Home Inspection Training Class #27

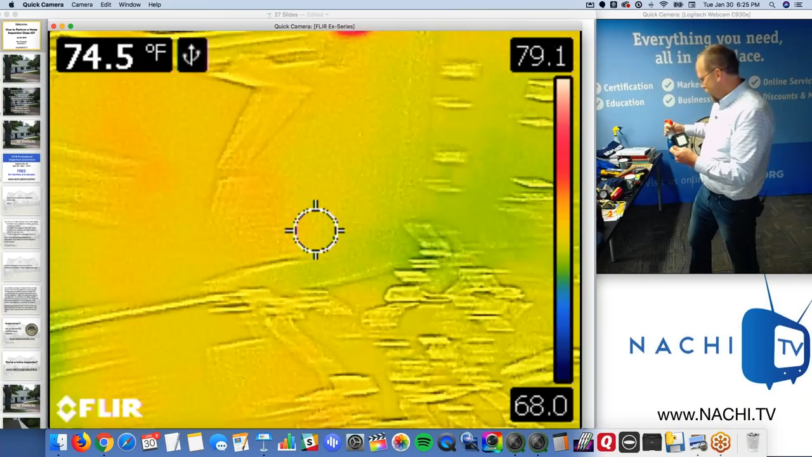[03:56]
On screen: spot 74.5°F
And it's filled with water, much more water than the other things,
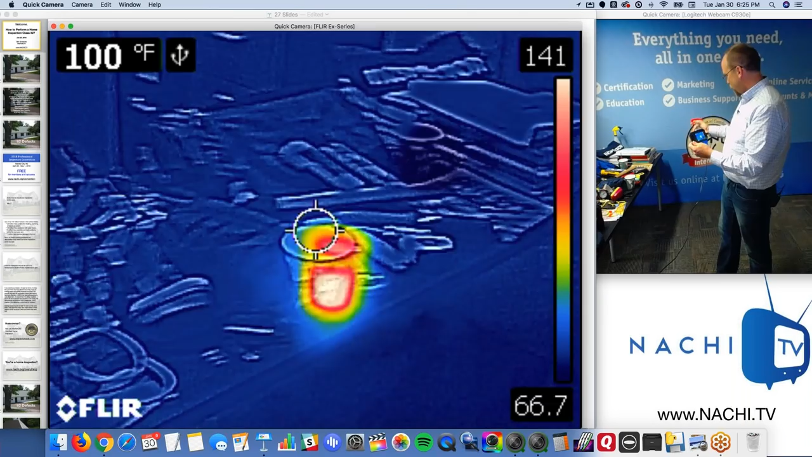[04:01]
On screen: spot 100°F
but I wouldn't be able to tell it at all because it kind of just blended in the back.
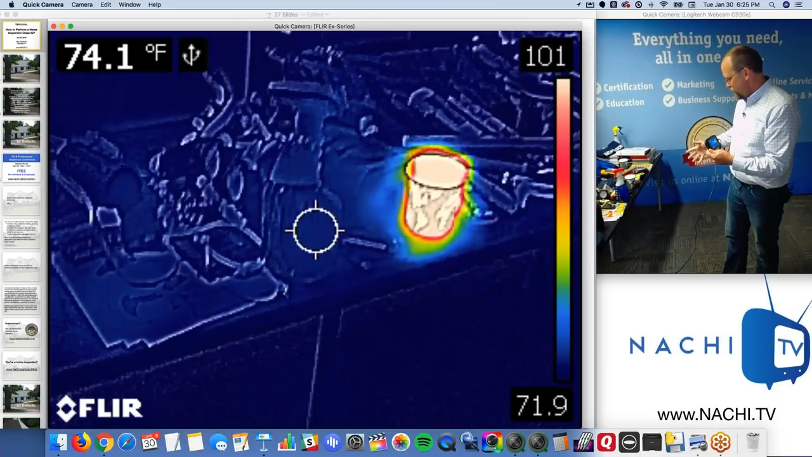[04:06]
On screen: spot 74.1°F
You can become blind to water intrusion.
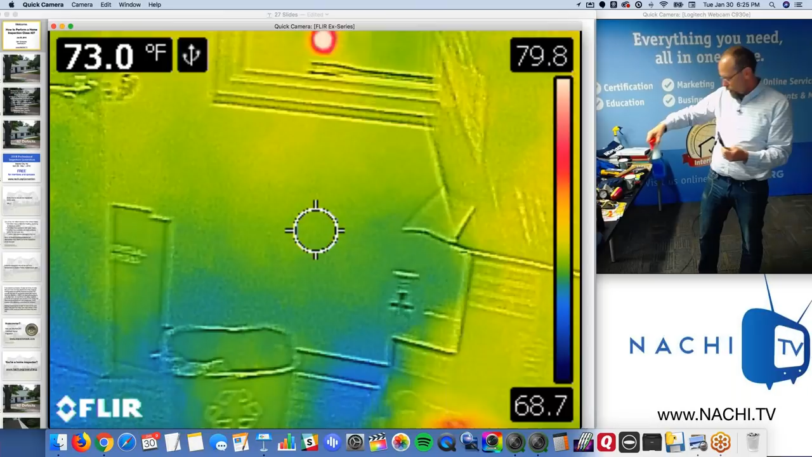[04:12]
On screen: spot 73.0°F
A big gallon of water, you wouldn't be able to even see it. If you don't know how to manipulate the environment so that
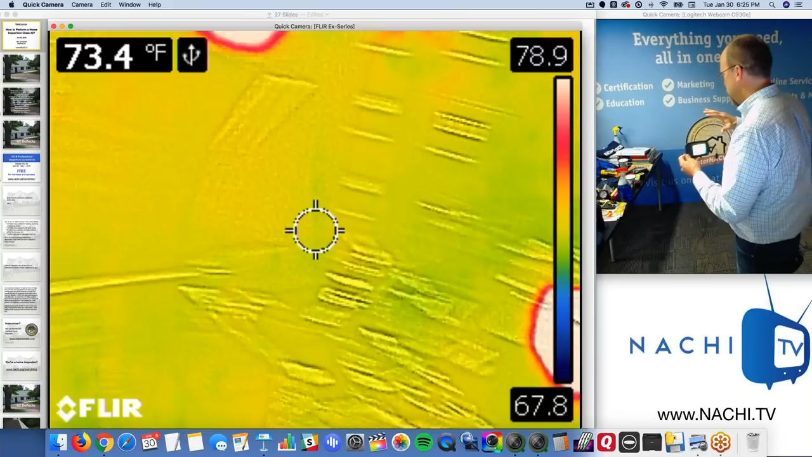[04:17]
On screen: spot 73.4°F
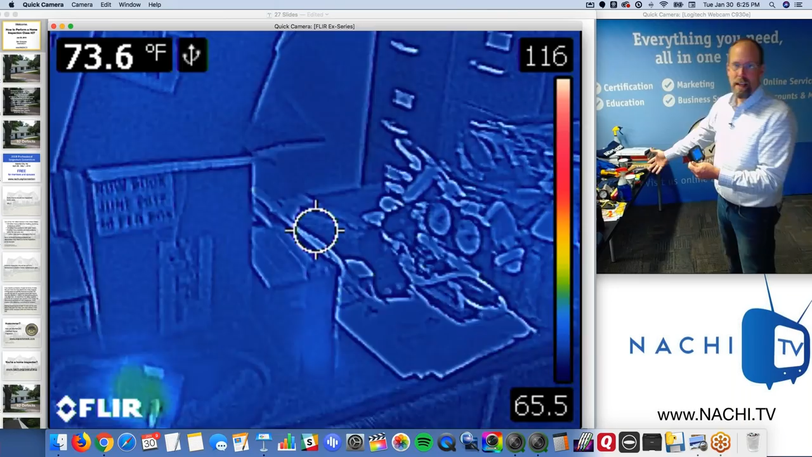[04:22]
On screen: spot 73.6°F
things like substances like water pop out at you, as obvious as a hot cup of water or a cold cup of water, right?
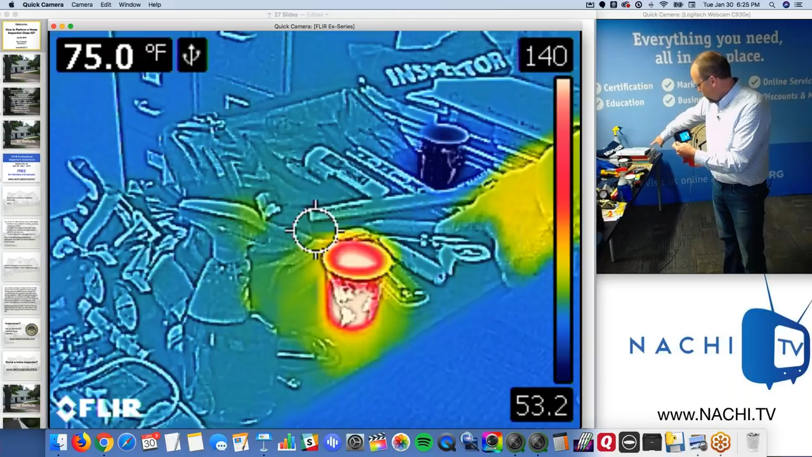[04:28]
On screen: spot 75.0°F
So one of the things you can do when you're inspecting with an infrared camera is
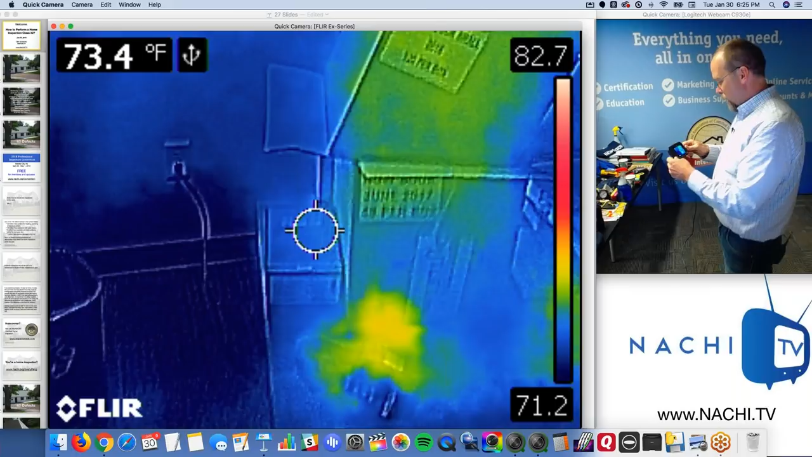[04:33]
On screen: spot 73.4°F
turn on a fan,
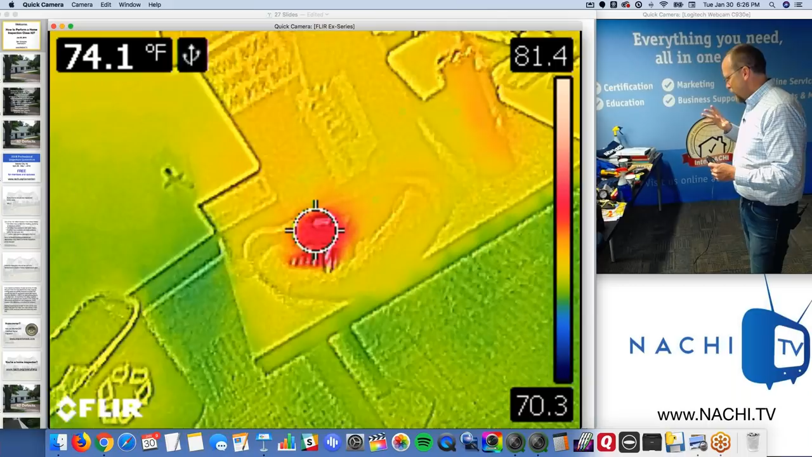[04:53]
On screen: spot 74.1°F
And it's so much fun using the infrared camera. One, it's the wow factor, right?
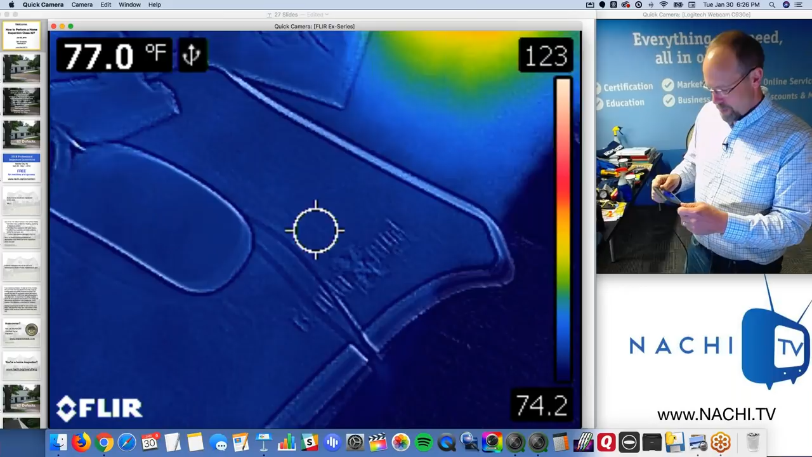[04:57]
On screen: spot 77.0°F
You simply just give your client one of these things.
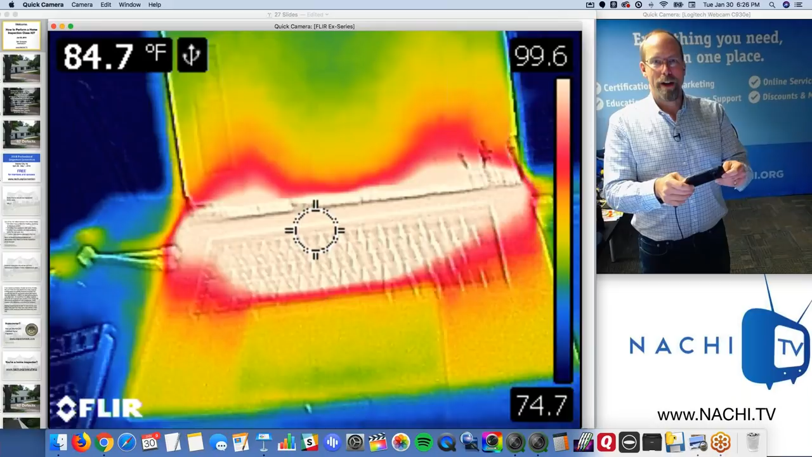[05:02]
On screen: spot 84.7°F
And I used to give my infrared camera to my client just to explain what I'm doing. And then I would, do you know this trick?
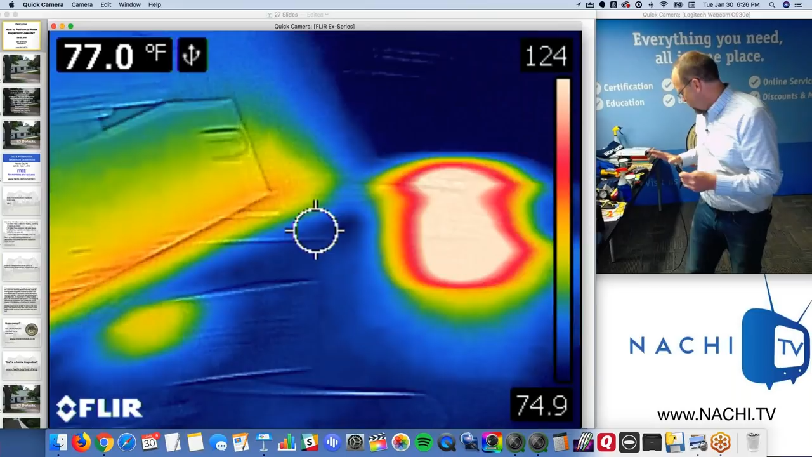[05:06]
On screen: spot 77.0°F
You know, put your hand down on, you know,
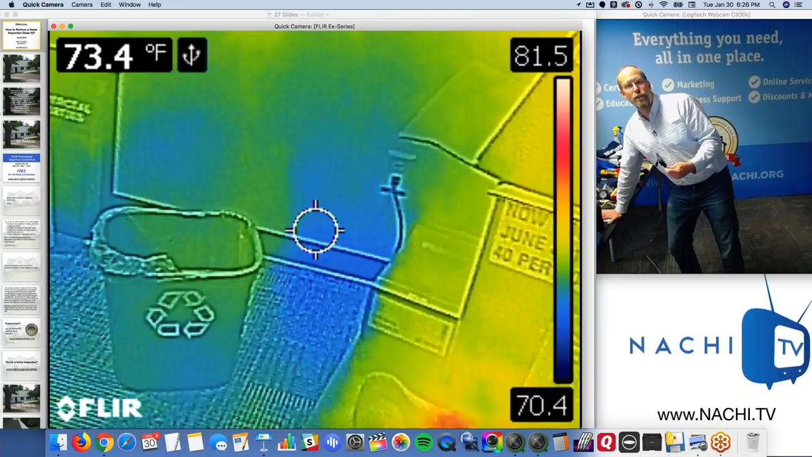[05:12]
On screen: spot 73.4°F
the countertop or the wall or something, and then let them look at it, right? And that's the hand signature.
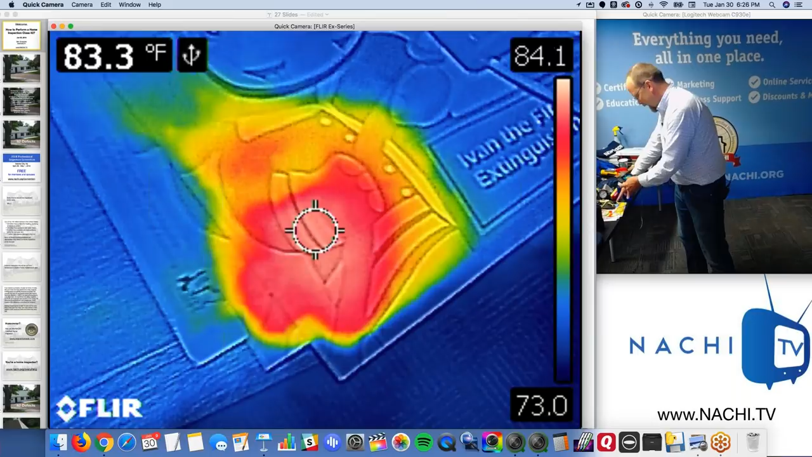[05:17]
On screen: spot 83.3°F
That's the heat from your hand. It's kind of cool. So there's my hand there.
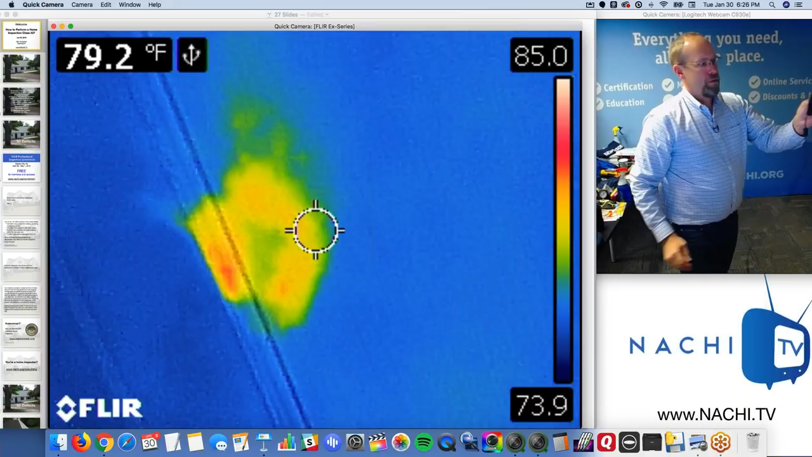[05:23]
On screen: spot 79.2°F
And when I remove it, and then they go, oh, and then I let them walk around the house using the infrared camera.
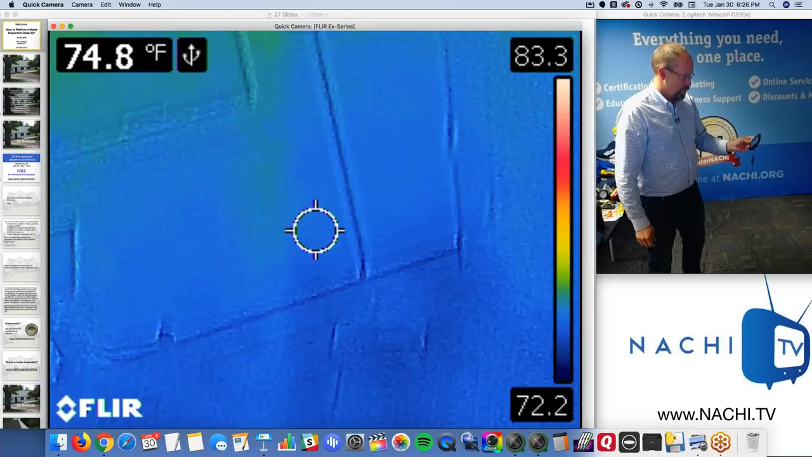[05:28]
On screen: spot 74.8°F
I let them look at things. They don't know what they're looking at. And then I take it and I take a look for things, right?
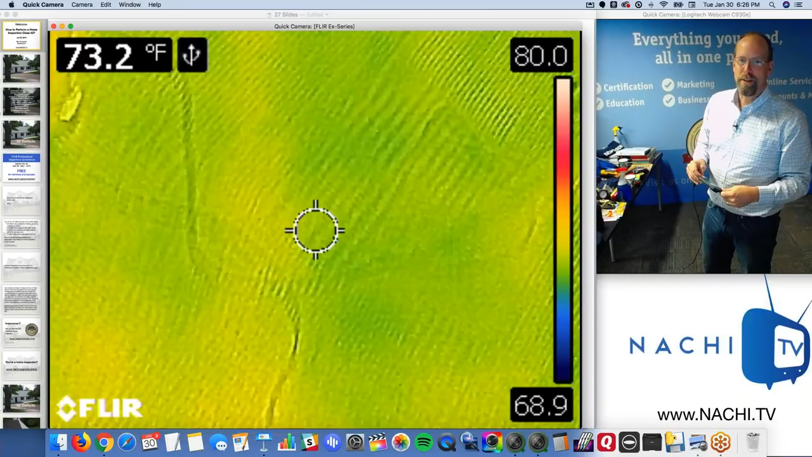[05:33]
On screen: spot 73.2°F
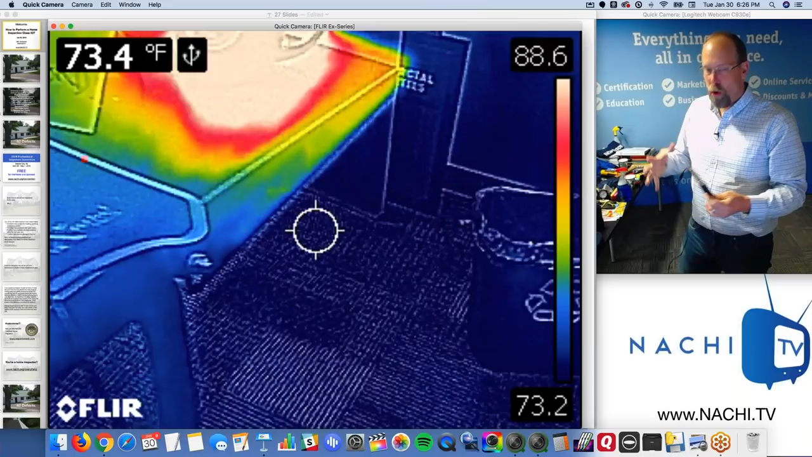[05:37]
On screen: spot 73.4°F
Water holds a ton of energy and it's slow to change its temperature.